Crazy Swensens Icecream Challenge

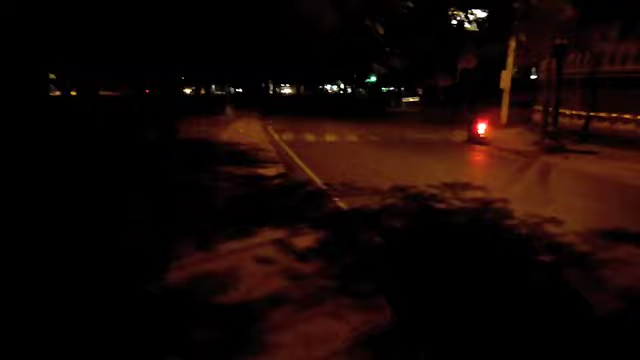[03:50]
So as you can see by the darkness, we're on one of the back streets where Elisa's led us to through her directions. So we'll continue along this road.